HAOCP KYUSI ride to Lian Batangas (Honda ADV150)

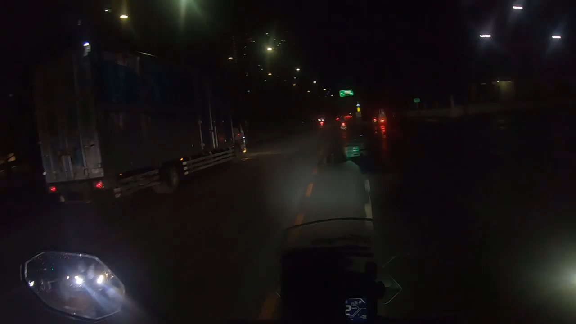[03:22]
So hindi tayo nakapag-vlog, ano? Hindi tayo nakapag-vlog kaninang papunta sa meeting place dahil malakas ang ulan. So ngayon take off na. Time check 5:53 AM. So madilim pa. Sana may nakikita. So dahil madilim pa, mamaya na lang ulit. Pag maliwanag na, saka natin ituloy yung vlog. Uy, shit.
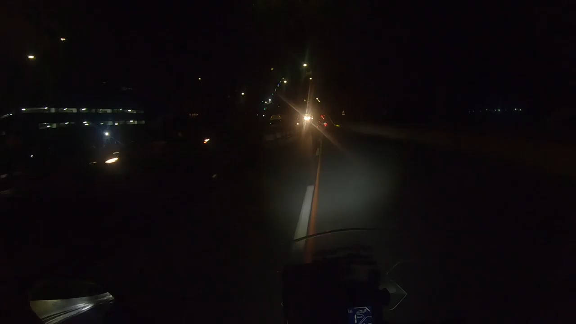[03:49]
Time check 5:31. Nasa ano kami?
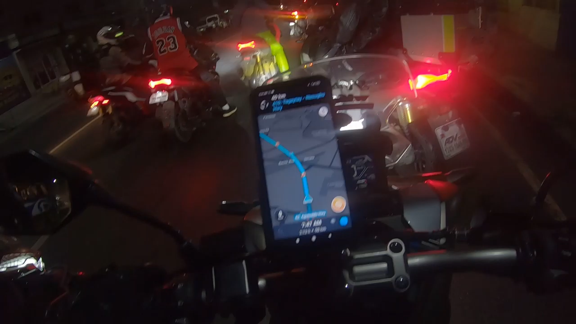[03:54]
Bacoor. Bacoor Cavite, napaka-traffic sa Palenque.